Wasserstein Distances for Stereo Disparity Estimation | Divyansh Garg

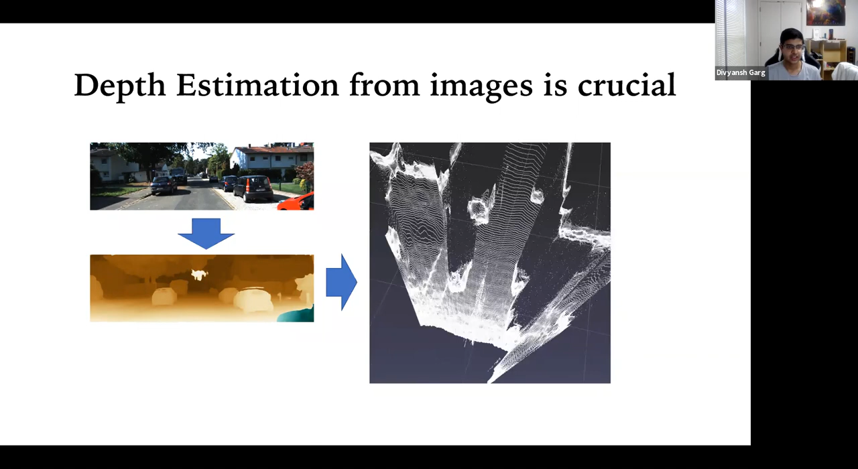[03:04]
And you want to, like, perceive the depth. And that's how we convert our 2D input to, like, a 3D input of the world. So, that's how we get the 3D presentations. So, as you can see in the animation shown here. And this is very important for applications such as autonomous driving. So, in autonomous driving, we want to detect cars. And if a car is driving by, what are the other surroundings? And this can only be done reasonably if you know, like, okay, how far an object is. And we need depth for that. Another example is robotic manipulation. If you have a robot, like, that's picking objects and, like, placing them in, like, boxes. And this is already being done, like, say, Amazon warehouses. And, like, this is a very important task.
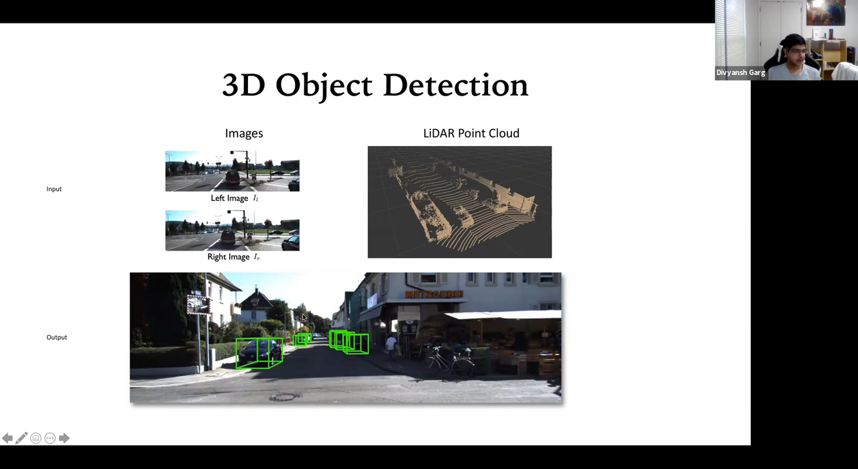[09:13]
Um, so, that's what 3D object detection is doing. It's essentially finding a 3D bounding box for everything in the surrounding. So, let me play this. So, like, this is the view of a self-driving car. And this is all the 3D boxes detected for the, the cars and surroundings. So, once it knows, like, okay, yeah, there's a car here. This is the location. This is the height, width, uh, depth of the car. Then it can, like, learn to plan.
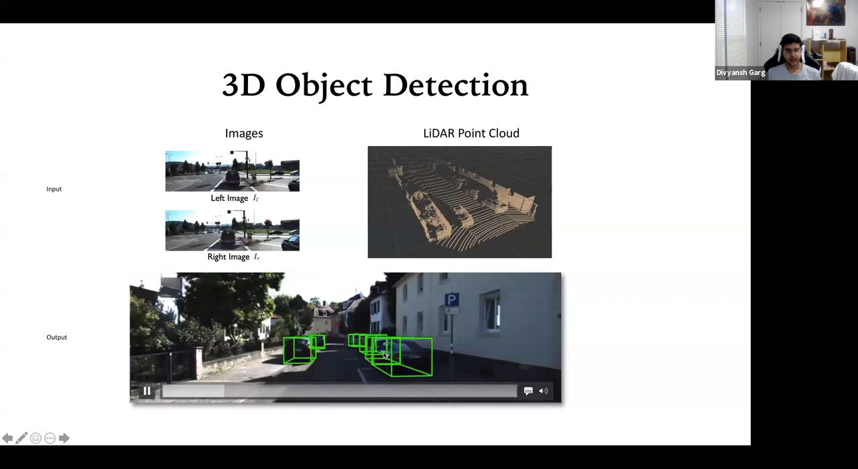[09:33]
Like, oh, yeah, I need to, like, make a trajectory so that I avoid hitting one of these cars. And, uh, unless, like, you can have this sort of, like, perception, it's, uh, hard to, uh, navigate properly in such environment. So, normally how we do 3D protection, at least for self-driving cars, is,
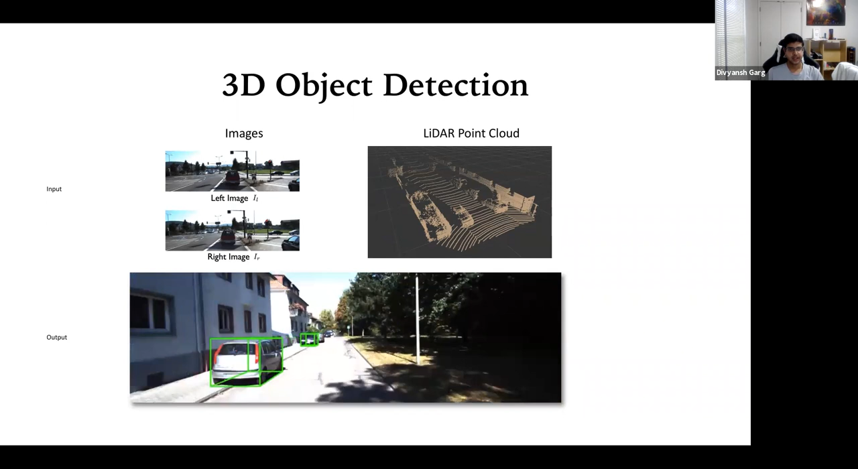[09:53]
uh, we use a LiDAR point cloud, which comes from an expensive LiDAR sensor. Um, yeah, I think these are some methods, uh, that we can use.
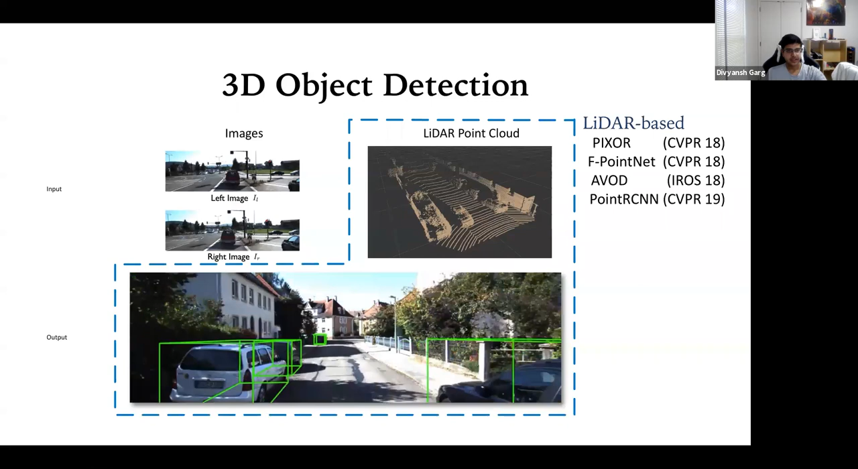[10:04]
Like, mostly they're divided between LiDAR-based and image-based. Where image-based methods are more recent and they just use images.
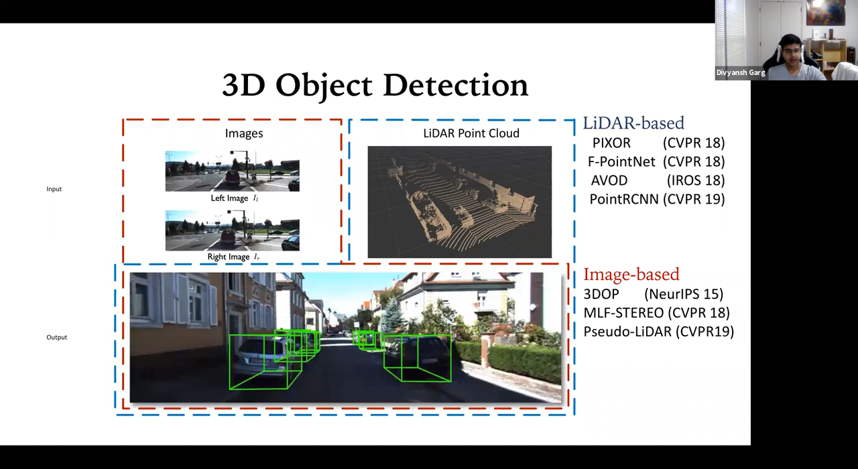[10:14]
Okay. So, usually cell-driving cars use LiDAR, so.
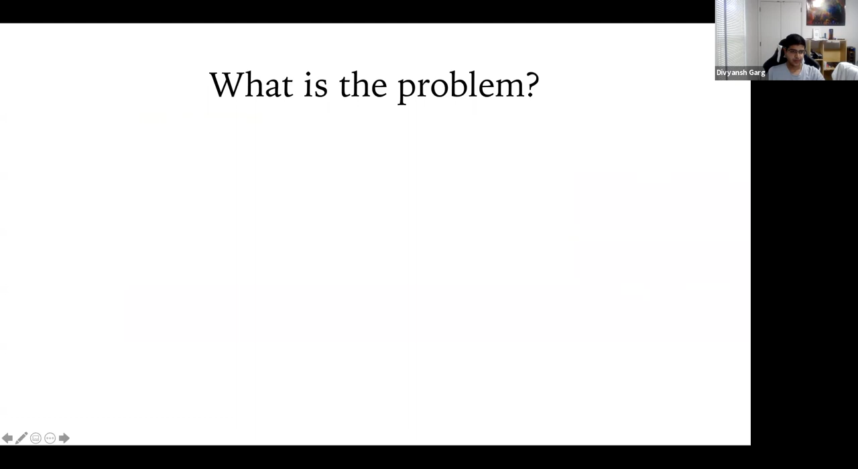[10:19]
Sorry. Yeah. So, usually LiDAR-based perception is common for cell-driving cars. And LiDARs are expensive sensors that throw out laser beams in the surroundings to estimate how far an object is. So, the idea is you can reflect laser beams from the starting objects and, um,
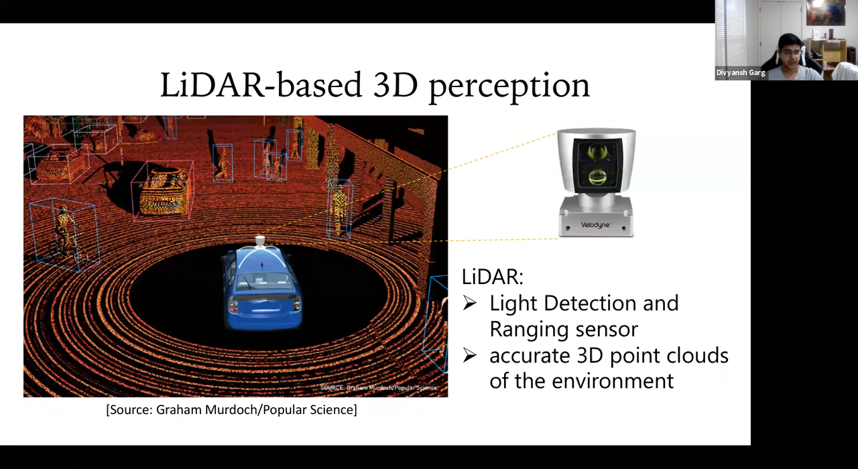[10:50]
use the time for the beam to come back to estimate, like, how far it was. And this can be pretty accurate for finding, like, 3D positions of objects in the sound, sound rates. And this can be seen from, like, the diagram. So, you can see, you can get a very good, uh, 3D view of everything. The problem with LiDAR is it's a very expensive sensor.
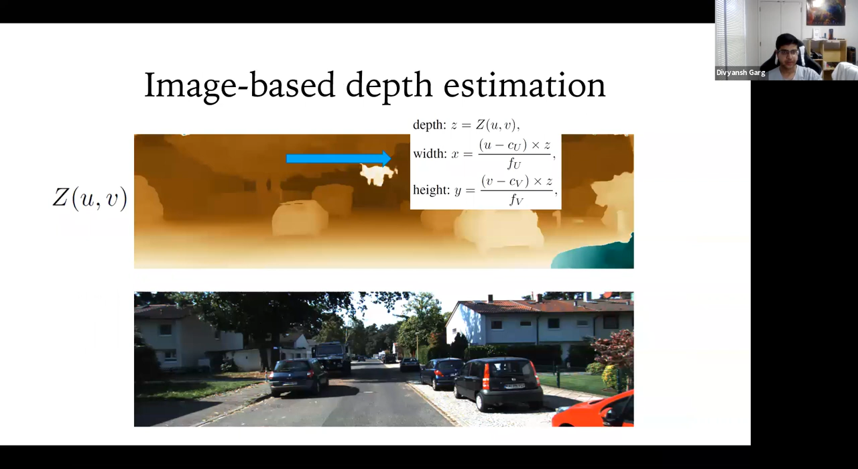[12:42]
And once you have the depth, you can convert it to a point cloud. So, essentially, if you know the pixel coordinates, u, v, and, like, the depth, you can use it to convert it to real coordinates x, y, z. So, that's the real world coordinates of a point. And you can do that for all the pixels.
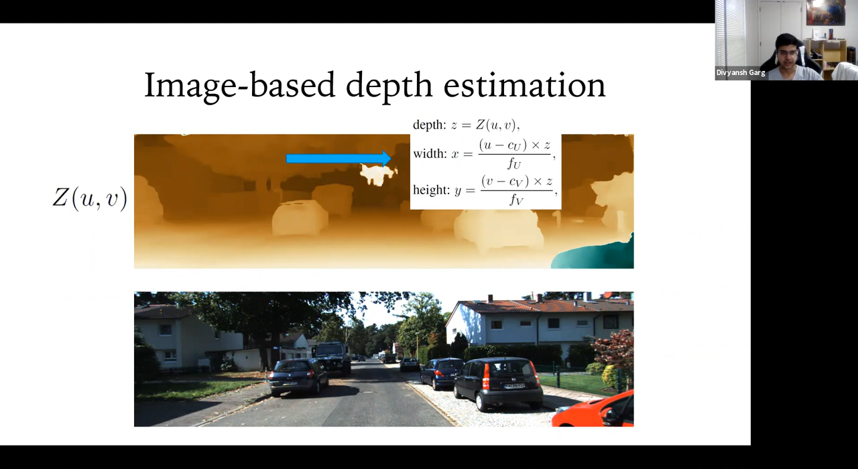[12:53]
So, once you have that, you can obtain a representation that's called the pseudolidar representation. And this was part of a previous work that I did at Cornell. So, just using the depth from the images, you can get a 3D point cloud that's called the pseudolidar point cloud. And this is actually a very dense point cloud with accurate representations for all the objects. And this can be compared to the original LIDAR that's estimated using a sensor.
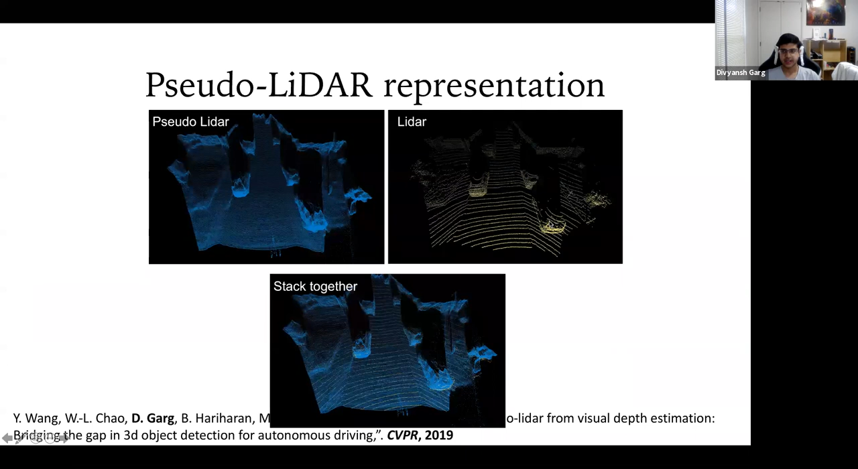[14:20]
So, the idea here is to sort of merge depth estimation and object action. So, if you have the, let me go back. So, if you have all this original lidar as a ground truth, you can use it to get the depth for your images. And you can use it to, like, use it as a supervision to train your depth network.
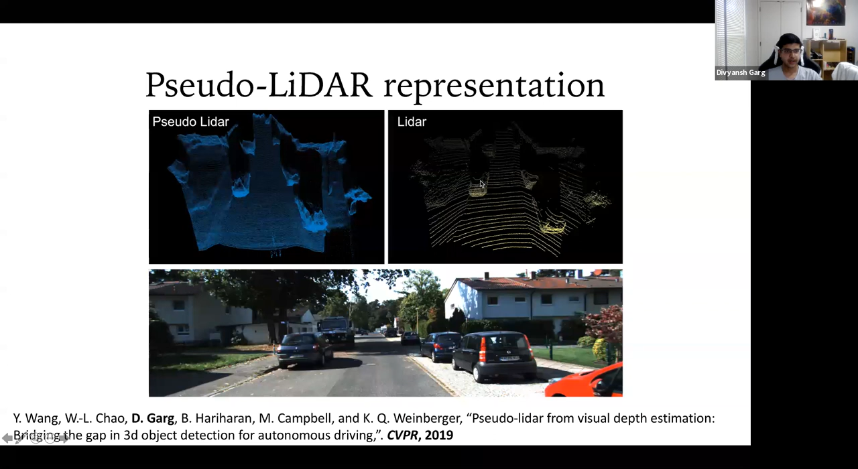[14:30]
So, if you want to, like, predict, if you have the lidar, you can use it to get, like, okay, what's the depth for each of the covers? And using that as a supervision signal, you can try to predict a depth map.
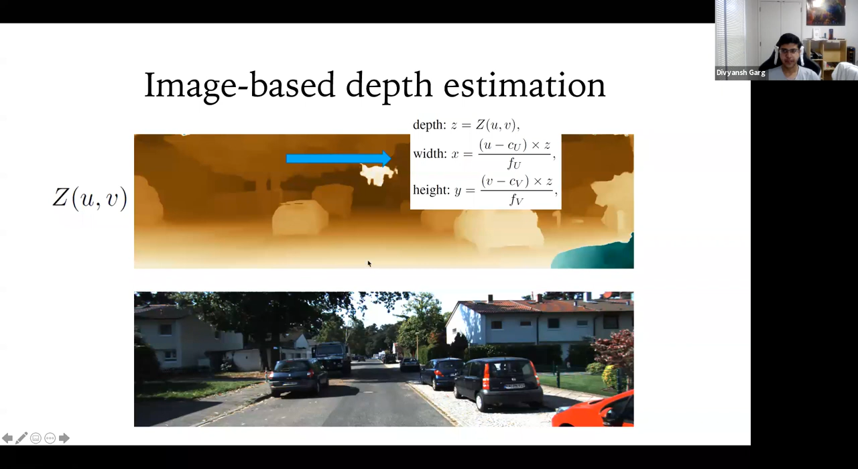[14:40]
And once you have the depth net, you can, like, sort of, put it back to get the point cloud again. Okay. So, once you have this point cloud, you can plug this method in existing 3D object detection networks. And there's a lot of work recently on this, just because of the interest in start driving cars. They, these networks take an input point cloud, and are able to emit, like, 3D boxes for, like, our spadestrian spikes.
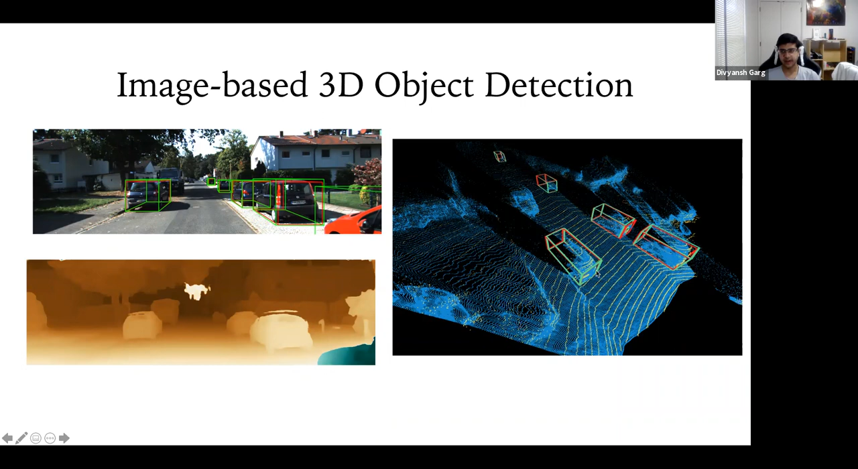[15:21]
And instead of the lidar point cloud, we can just feed them to the lidar point cloud, that's from the camera images, and have it work pretty well. So, here the green boxes are from the pseudo lidar, and the red are from the lidar, and it's obvious from here that they align pretty well. Okay.